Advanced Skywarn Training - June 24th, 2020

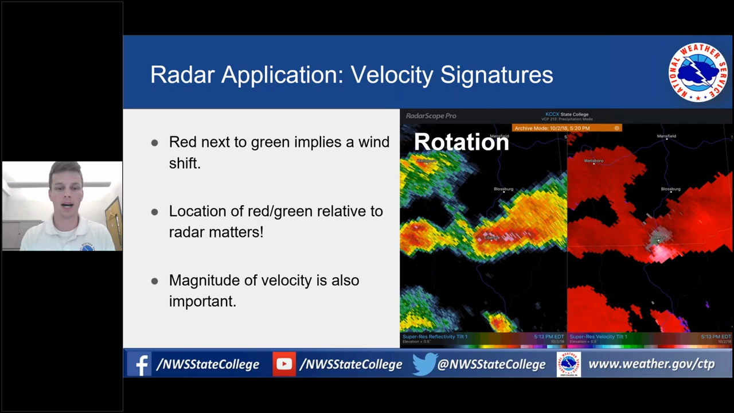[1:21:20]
And those are all things we look at and are continually monitoring at the office, but we rely on spotters to let us know what's going on at the ground level. Another example, this is a downburst, okay? So focusing here on the left-hand side, again, red particles moving away from the radar, green particles moving towards the radar. Here's the radar location. And if we have green here and red here, okay, that is along the same radial. So we know that as you move farther along the same radial or the same distance from the radar, this part is moving towards, right? This part's moving away. And so that's going to imply that there's a downburst. So wind surges down towards the surface, spreads out in all directions.
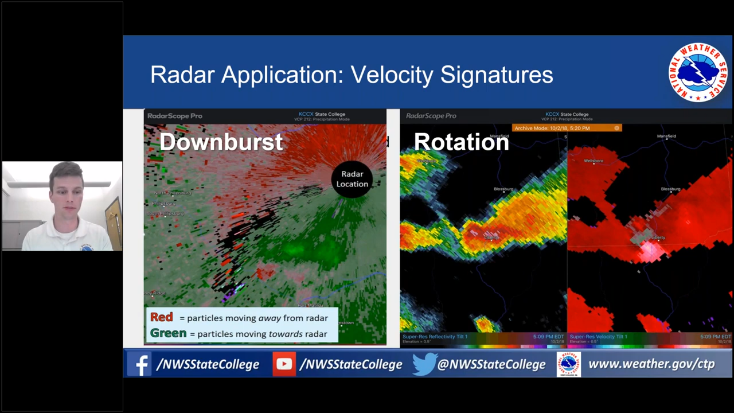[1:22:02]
In this case, you have a little bit that comes towards the radar, a little bit that comes away. And so that's a great way that we can tell, okay, how are things moving? If they're diverging like that, that's gonna be implication for a downburst and sometimes can even mean strong winds. Okay. Now, one last product that is maybe less important and less common, but I still wanna cover it, okay? Variability of motion.